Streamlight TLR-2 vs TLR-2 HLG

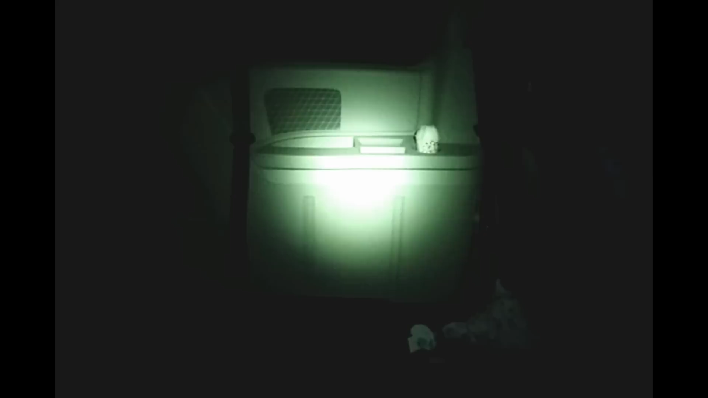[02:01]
And finally, we've got the TLR2 HLG, but it gives us even more corona into the car, and it gives us the green laser that's a little easier to pick up going through tints because that green laser is far, far brighter than you would get from a red laser.
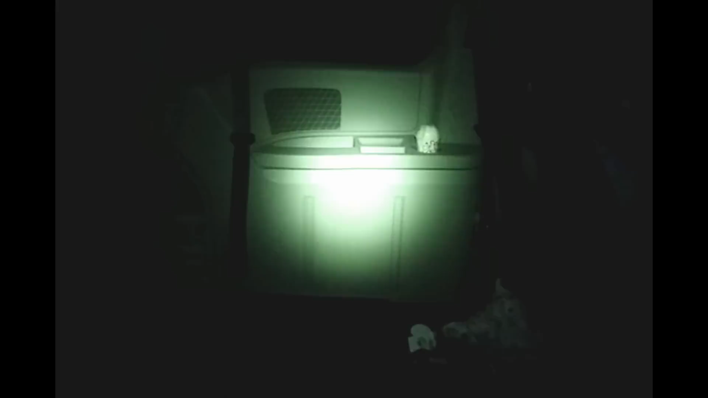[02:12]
Here's across a parking lot, maybe 60 to 70 yards from a bank. You're going to have to forgive the exhaust from my car getting in the way, but that is a real-life thing that would really happen.